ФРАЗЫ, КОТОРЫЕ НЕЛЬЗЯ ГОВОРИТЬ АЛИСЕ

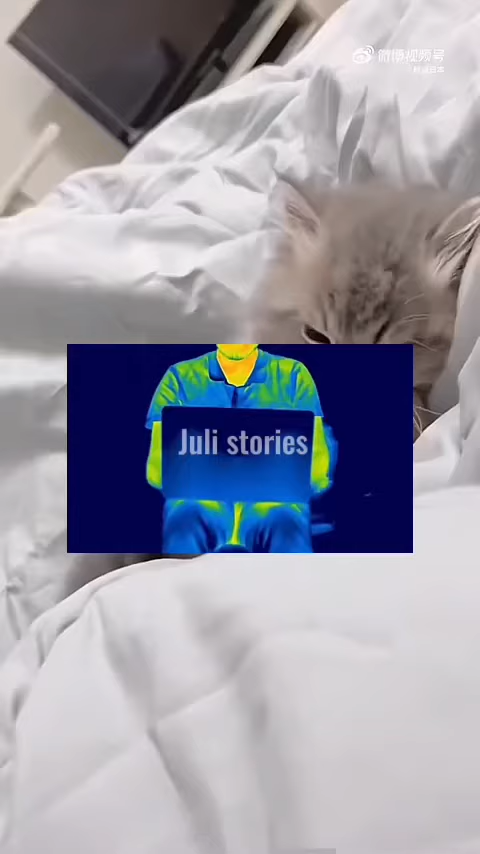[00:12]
Посмотрите, насколько сильно горячий ноутбук нагревает ваши ноги, если с ним работать в таком положении.
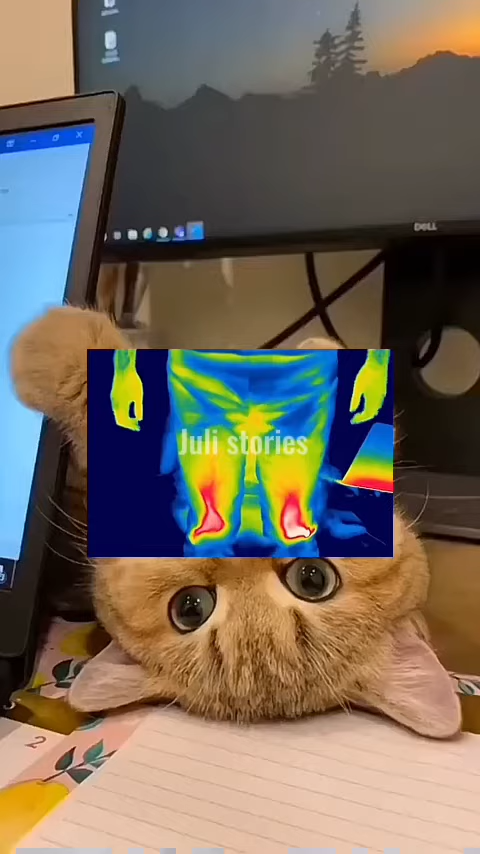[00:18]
Красные и белые цвета показывают самые горячие места.